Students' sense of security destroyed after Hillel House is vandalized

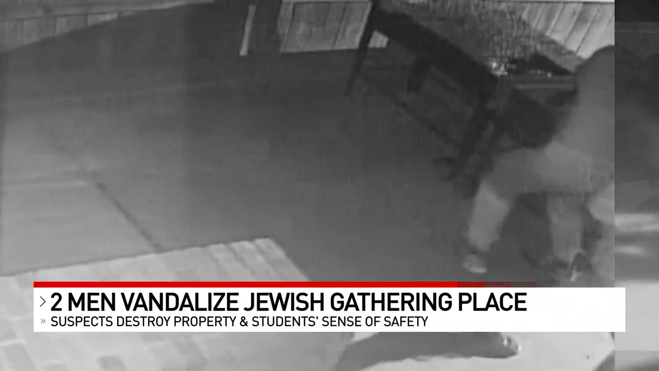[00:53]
You can see them grab dirt out of the planter and throw it at the Hillel House. Just the beginning of their careless and destructive actions early Sunday morning.